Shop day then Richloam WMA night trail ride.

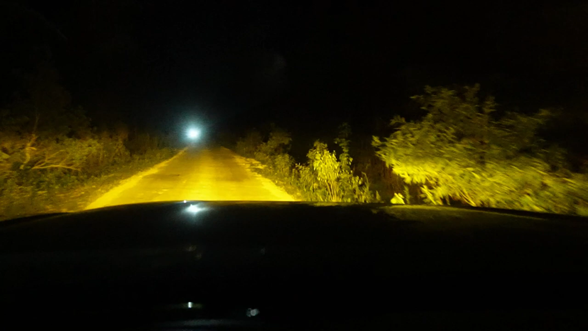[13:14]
Liar. So we pulled off the main trail here in Richloam because, there was vehicles hauling ass coming down the road. So we're like, that seems unsafe. So let's just pull down this random trail. Ron, there's footprints. We see footprints, so... Danielle, what was your response when I let you know about the footprints? That I had already noticed them, and I was slightly concerned. But she was hoping I did not notice them.
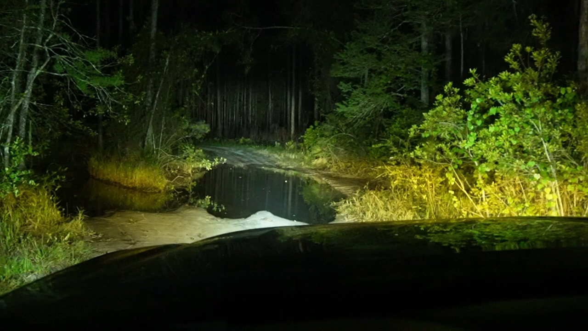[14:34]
Do we go through this with no four-wheel drive, or do we turn around?